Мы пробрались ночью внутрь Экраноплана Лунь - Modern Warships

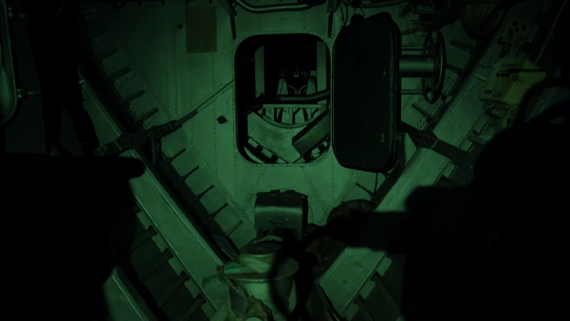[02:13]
Княк для якоря. И вот здесь вот носовые клюзы. Получается 1D. Сюда запихивался якорь.